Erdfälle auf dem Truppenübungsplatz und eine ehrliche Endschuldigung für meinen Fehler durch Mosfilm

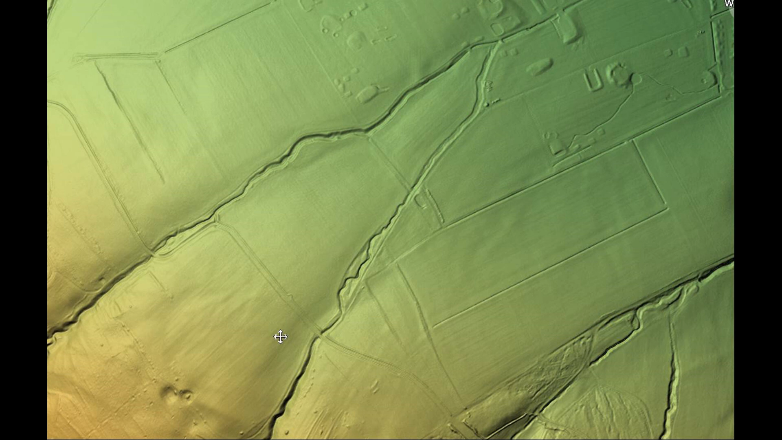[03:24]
mal mit laufen weil wir hatten sich ja mal beschwert dass das mit der kamera festhalten immer so blöd ist deswegen habe ich das jetzt mal mit einem spezialprogramm gemacht so wie gesagt und es gibt jede menge erdfälle in dem bereich hier sieht man zum beispiel zwei von diesen dingern da ist mindestens einer von einem erdfall wir haben hier drüben wieder einen erdfall auch das ist eingestürzt da gibt es so einige sachen die sind aber nicht tief eingestürzt hier ist der nächste wenn ihr dazu die orte haben wollt dann könnt ihr das gerne haben also das hier zum beispiel ist jetzt hier bei ordruf wir haben hier eine ganze
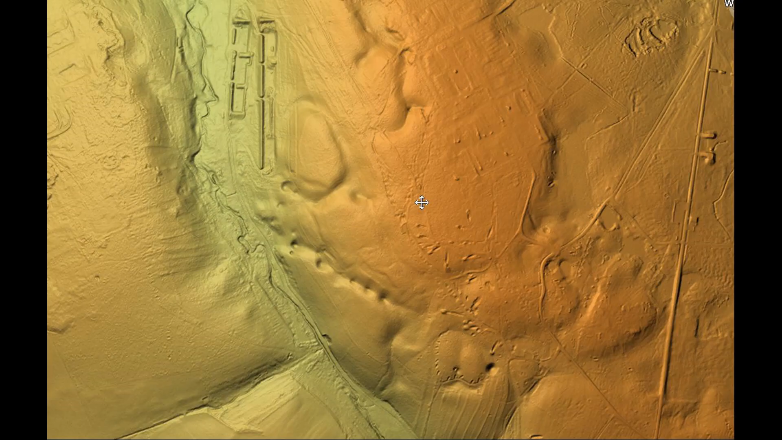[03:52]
reihe das mache ich mit der maus hier mal eine ganze reihe von einbrüchen und da haben die russen drin gesprengt das habe ich ja auch in dem buch schon mal geschrieben hier war nämlich die russische einfahrt später und hier war die alte deutsche und da geht nämlich noch ein zweiter tunnel hier lang der geht hier einmal quer weg das sind so die sachen wo man sagen kann das sind erdfälle da wissen wissen wir das auch jetzt können wir mal weiter zu den großen erdfällen auf dem truppenübungsplatz also der hier soll der sein der angeblich
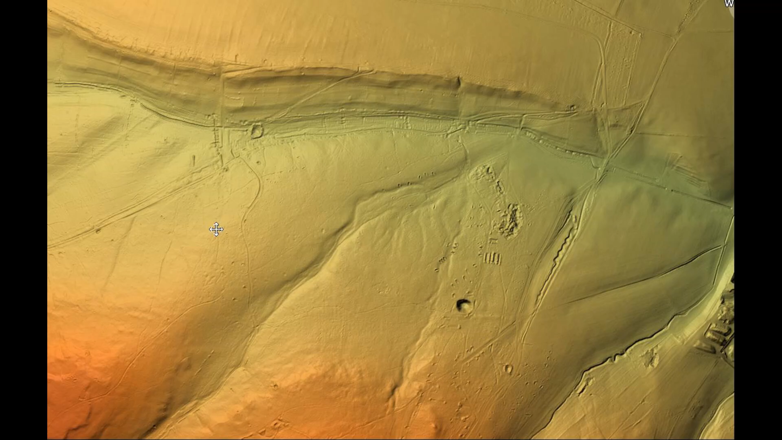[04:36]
irgendwo hier ist einer das ist aber noch nicht der die sache mit dem musketierberg denn das ist hier die kiesgrube bei bittstedt das heißt also wir sind hier bei nähe von bittstedt und ein bisschen weiter westlich und der musketierberg das wäre theoretisch soweit ich mich jetzt hier orientieren kann muss das irgendwo in diesem gebiet hier sein ja und da ist natürlich die frage wie dicht hat man es zugemacht das kann also sowas sein das kann das hier sein hier
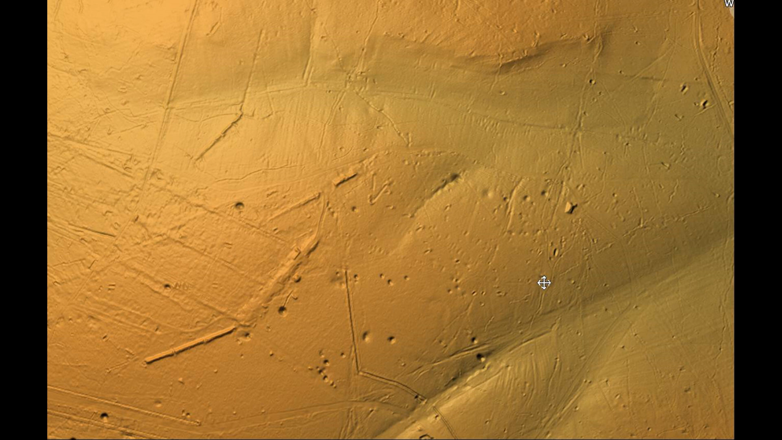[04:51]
sind trichter zu sehen ich gehe mal von sprengungen aus das könnte hier sprengungen sein da sind also vielleicht irgendwelche tests sachen hochgegangen das hier glaube ich auch
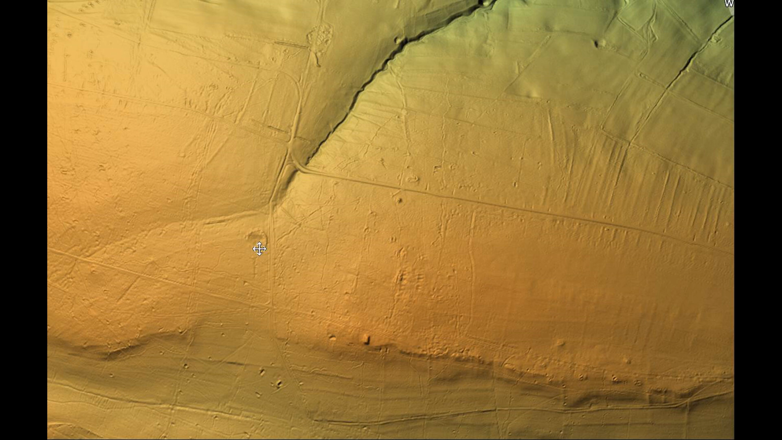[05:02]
nicht dass das ein erdfall ist da muss man eben wie gesagt ganz vorsichtig sein also das
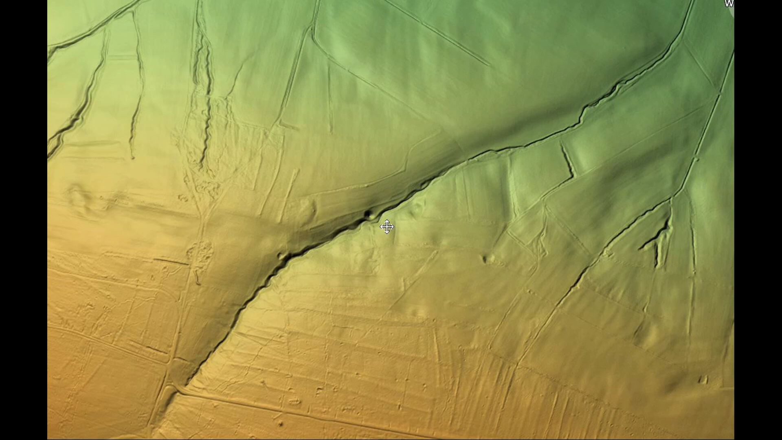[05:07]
hier würde ich eher noch als erdfall nehmen dass da was eingesagt
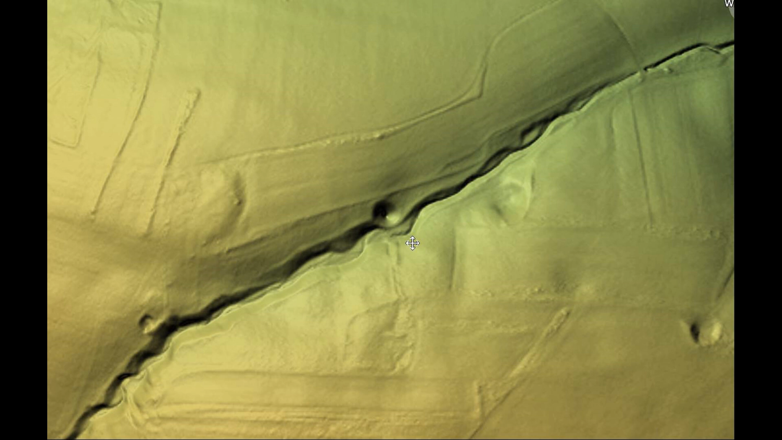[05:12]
ist aber wie gesagt das ist sehr schwer
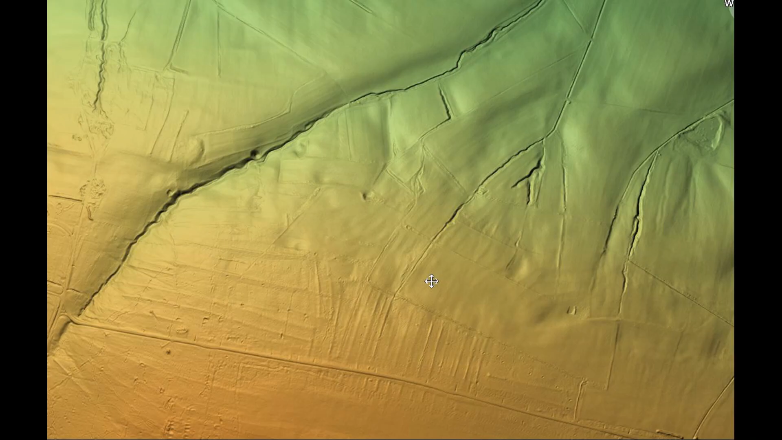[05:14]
zu sehen ich versuche hier auch sozusagen nur mal ganz kurz mal diese meinungen zu sagen und was wir davon halten denn wir sind ja jetzt hier auf der strecke zwischen bittstedt und mühlberg also mühlberg ist jetzt hier das ist die mühlburg
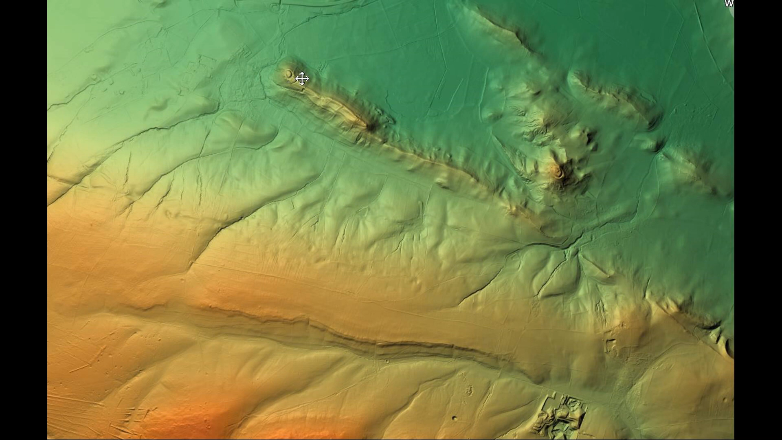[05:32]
hier oben hier ist mühlberg und dann haben wir halt hier drüben die ortschaft bittstedt hier ist das führerhauptquartier die sache wo es immer erzählt wird und wenn man das jetzt mal hoch nimmt dann sieht man alleine schon über dem führerhauptquartier drei erdfälle hier hier und da das interessante dazu ist sind diese linien die daneben bei sind dass ich jedes mal hier mit der maus ab das ist ja dann entsprechend auch eine interessante geschichte das sind
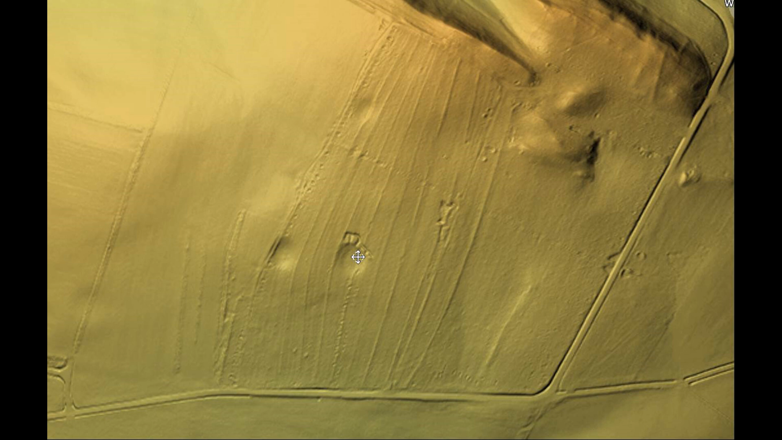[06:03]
nämlich tatsächlich bohr reihen die man da irgendwann mal gemacht hat mich würden natürlich interessieren wo sind die bohrergebnisse von dieser bohrung das hat hier aber nichts mit dieser bohrung zu
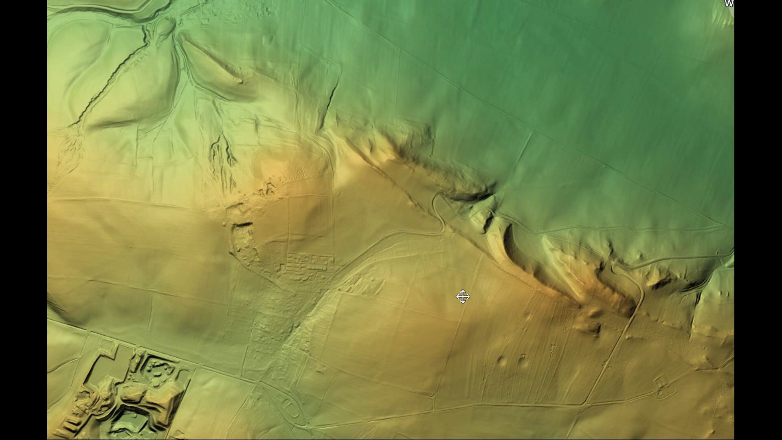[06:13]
tun die da irgendwann mal von so einem jüdischen verein gemacht worden sind dazu werden wir noch mal extra kommen das hier ist wie gesagt eine ganz andere geschichte ja so dann haben wir hier die wachsenburg das ist die geschichte hier ist die mühlburg und dann müssen wir natürlich sagen irgendwo hier zwischen irgendwo müsste das sein das hier ist die kupferstraße die hier lang geht also das hier ist die kupferstraße ich mache das gerade hier mit der maus das ist auch die grenze vom truppenübungsplatz das heißt also theoretisch könnte man auch dieses loch hier sehen
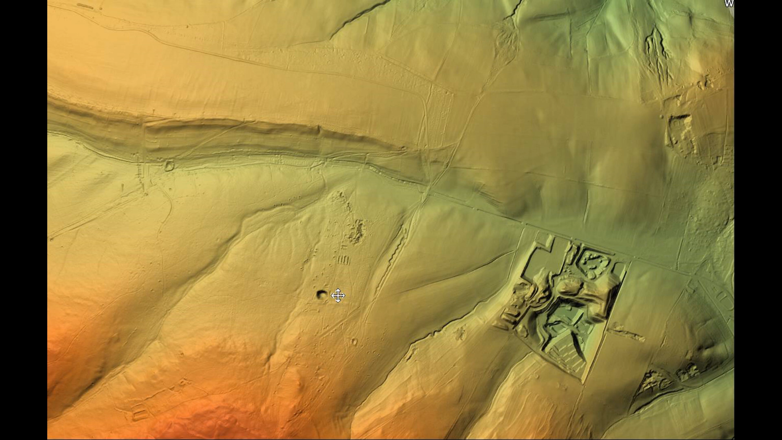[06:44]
dass es vielleicht das hier war das wissen wir nicht das weiß keiner weil in den akten die ich habe wie gesagt geht das nicht hervor es geht nur davor dass es zwischen mühlberg
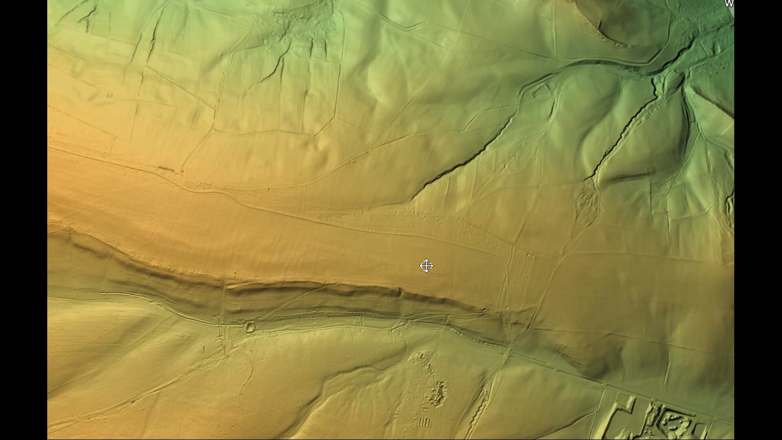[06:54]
und wittstedt war das können wir nicht genau sagen und da wollen wir auch nicht weiter darauf eingehen weil hat einfach keinen sinn sich zu streiten aber wie gesagt es gibt nicht nur einen erdfall auf dieser fläche es gibt mehrere und ich denke mal da wird noch einiges kommen was man so sieht denn wenn man das ganze genau sieht entsprechend dann gibt es löcher
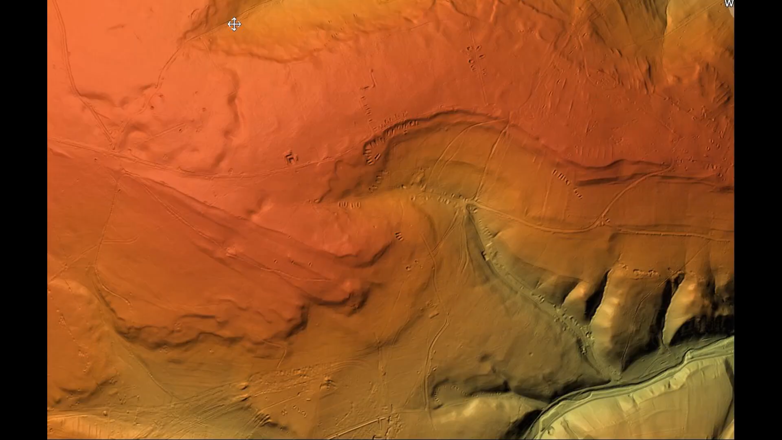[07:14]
überall also hier zum beispiel ist es eine einsackung das wissen wir nicht ob das tunnel sind die zugesprengt worden sind dass sich das nach unten durchgearbeitet hat das kann ich zum beispiel hier am bienstein mal ganz genau zeigen das mache ich mal ganz kurz da gibt es ja eine einsackung die durch eine sprengung passiert ist ich mache
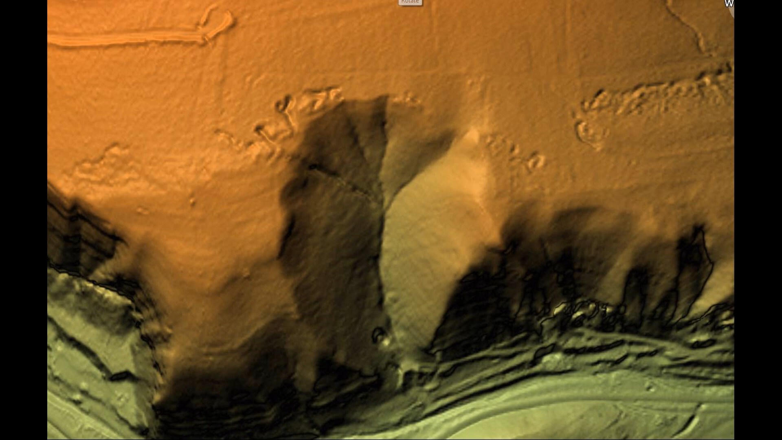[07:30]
das mal ein bisschen deutlicher hier seht ihr sie dass es dieser teil hier ich kann ja dieses 3d bild in allen richtungen drehen und dann seht ihr hier auch mal wie das im digitalen
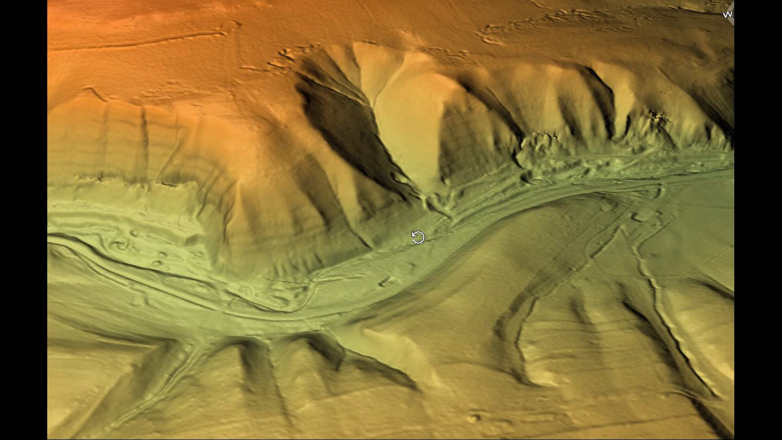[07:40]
geländemodell vom jonastal aus hier sieht dass es tollen 1 und dann geht es hier rüber das ist also sozusagen hier mal die geschichte für uns ist es natürlich viel
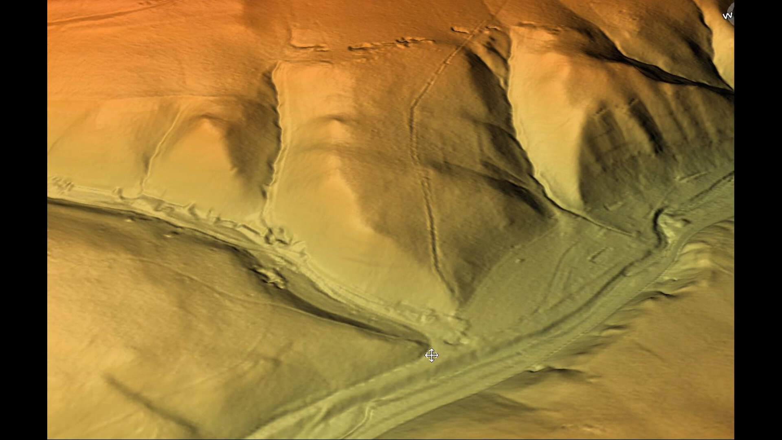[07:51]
interessanter wenn man dann so was mal hier sehen ich will sich das mal kurz zeigen dass hier
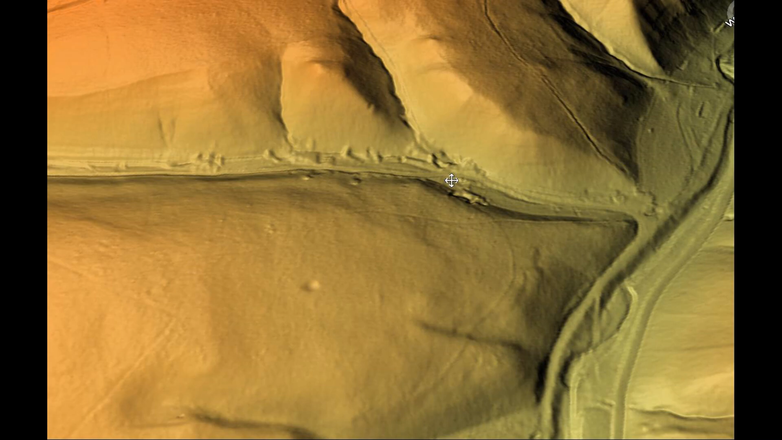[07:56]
sind natürlich richtig interessante steuern hier könnte das mal sehen da sind eingänge
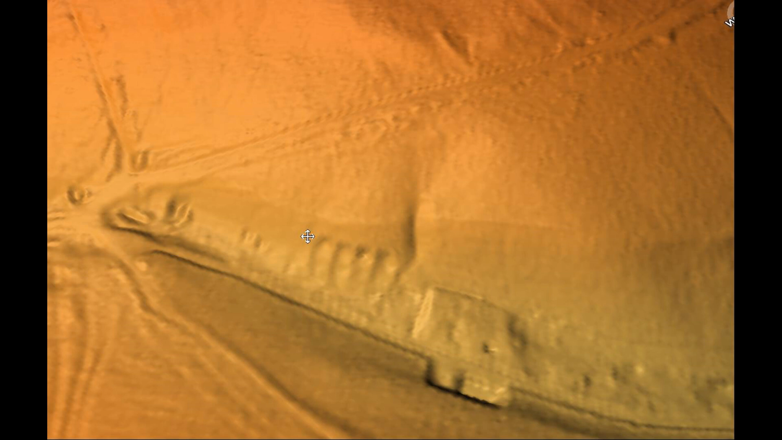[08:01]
die uns auch natürlich interessieren auf dem tropenübungsplatz das hier müsste das gelände der roten hütte sein also so in der art setzt sich das fort hier haben wir noch mal so ein loch der das ist gegraben worden da hat mal jemand geschaufelt wahrscheinlich mit dem bagger sieht sehr groß aus hier sind zwei löcher aber das ist eben das problem wir können nicht sagen ob
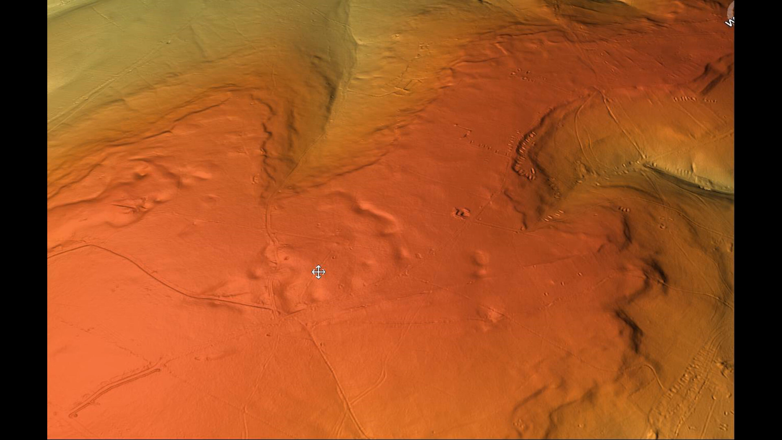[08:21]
das alles erdfälle sind oder natürliche begebenheiten hier auch wieder so ein loch
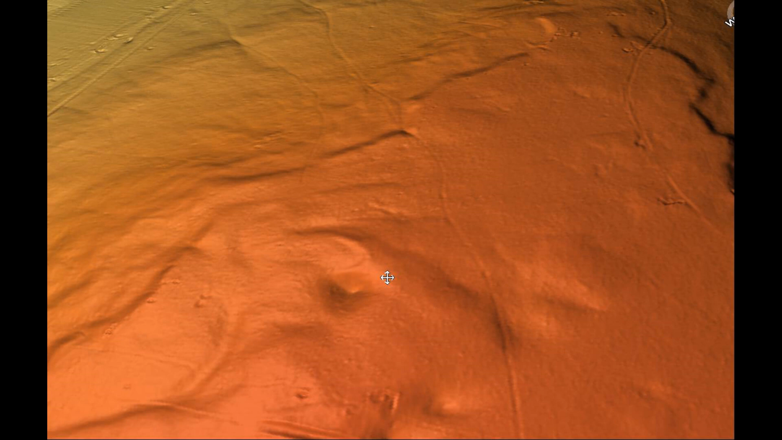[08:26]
das ist eben das problem offiziell gibt es im moment zwei erdfälle nämlich den der in der mitte ist an diesem musketierberg und es gibt den zweiten der an dieser strecke ist zwischen bittstedt und mühlhausen mühlburg das sind einfach die sachen ich verwechsel die namen immer wieder ich bin da ja nicht so richtig drin so aber wie gesagt das ist hier noch mal das digitale geländemodell
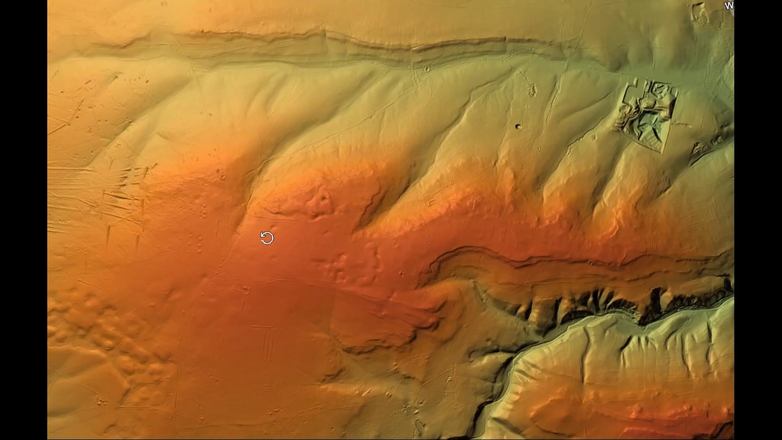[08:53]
in 3d und wir haben hier die möglichkeiten wie gesagt uns
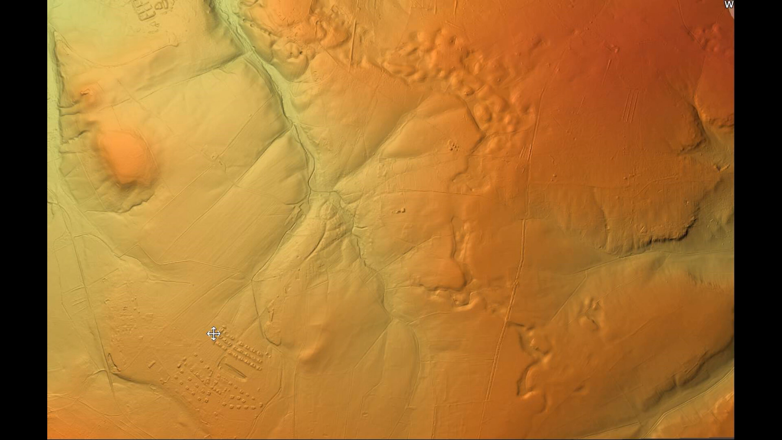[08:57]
alles anzuschauen hier zum beispiel kann ich auch mal zeigen das sind die reste der muna wobei
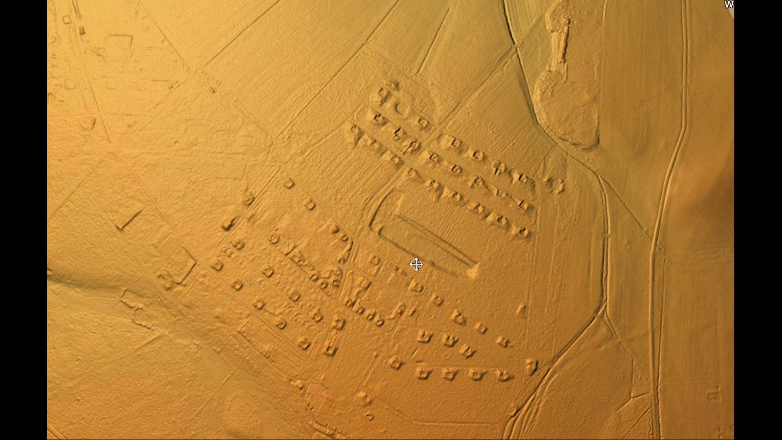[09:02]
uns im moment noch dieses objekt hier rechts interessiert wo ich gerade mit der maus dran bin weil es gibt quellen die sagen es gibt einen unterirdischen bahnhof an der munagra winkel da gibt es zeitzeugen aussagen die hätten da züge beladen also wo ist die einfahrt das ist die einzige gleis der richtung muna geht und ist aber oberirdisch
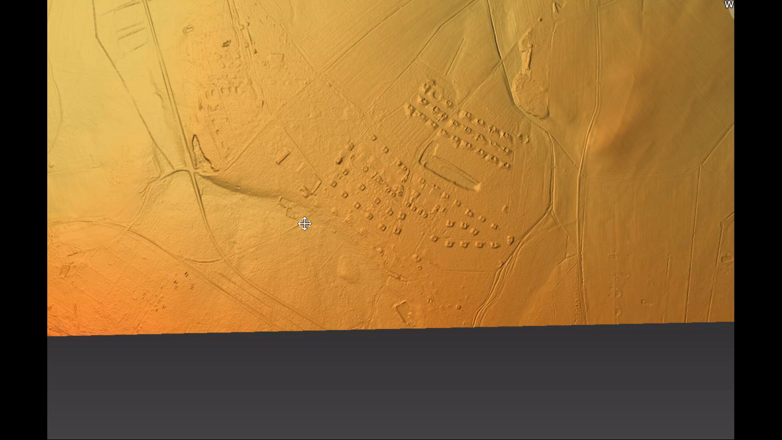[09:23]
gemacht worden das ging also glatt über die straße und das habe ich mir schon mal angeschaut direkt vor ort